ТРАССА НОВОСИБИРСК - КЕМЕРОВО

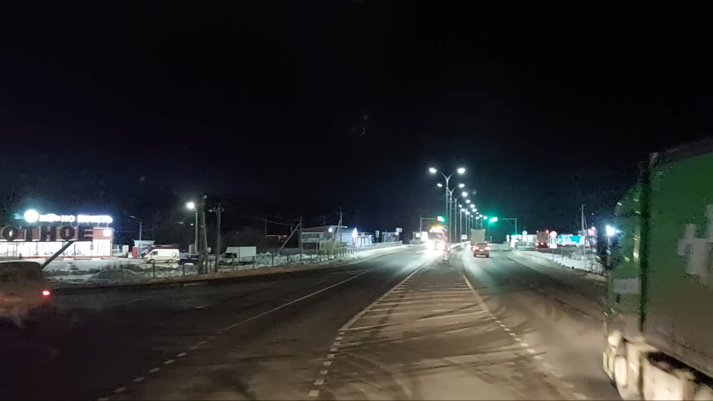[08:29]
И заодно, вот да, смотрю я, здесь у нас слева бензовоз, по-моему, сливается.
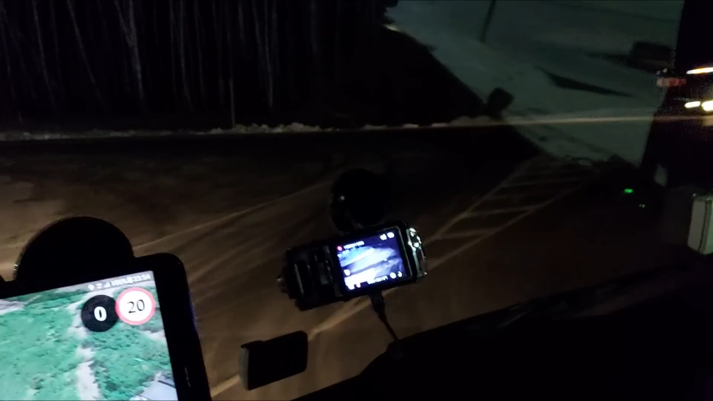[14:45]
Все, мы сейчас здесь по правилам, ничего не нарушая, повернем налево и пойдем в сторону Кемерово. пропустим, потому что идет газель, идет одна, и зачем перед ней выпрыгивать, когда можно спокойненько потом выехать, никому не мешая.
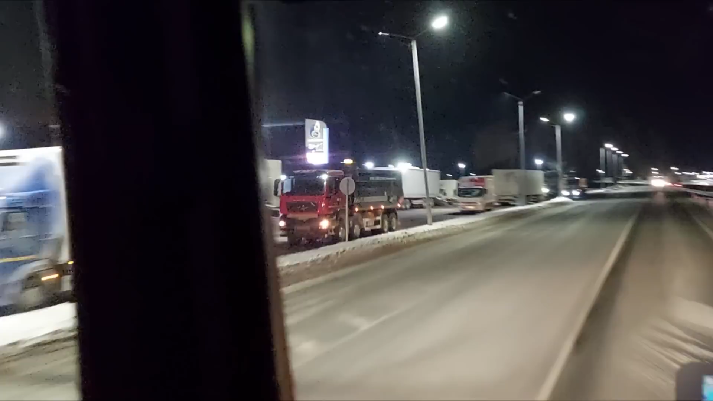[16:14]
Вот, друзья, проходим мы еще очередной Газпром, который есть в наших списках. Это у нас 149 километр трассы
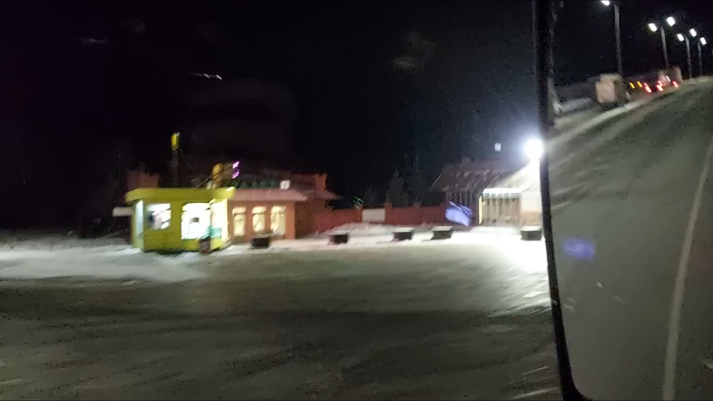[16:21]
Новосибирск-Кемерово. Но я почему этот показываю? Потому что здесь у нас как раз заканчивается Новосибирская область и начинается Кемеровская. И вот здесь как раз недавно построили развязку. Ну как недавно? Год назад, наверное. Ну относительно недавно, будем считать. Я уже, наверное, сколько?
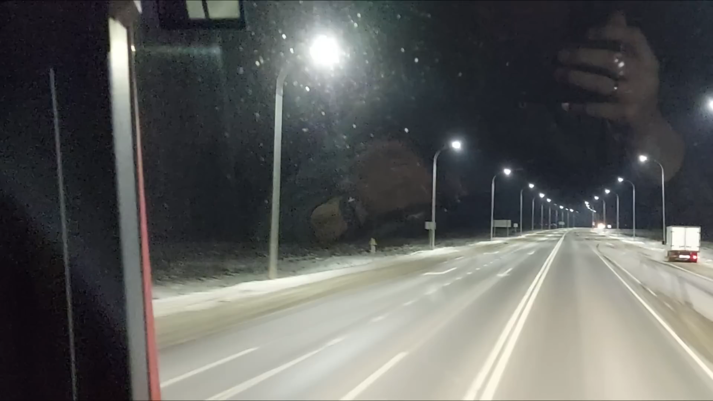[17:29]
раньше заезд с левой стороны, который мы сейчас проехали. И после строительства вот этого нового моста здесь сделали двойную сплошную, и теперь все свободно, никому, как говорится, не мешаешь, заезжаешь на виадук и берешь направление в сторону Томска. Давненько тоже вот его ждали и дождались, и это радует.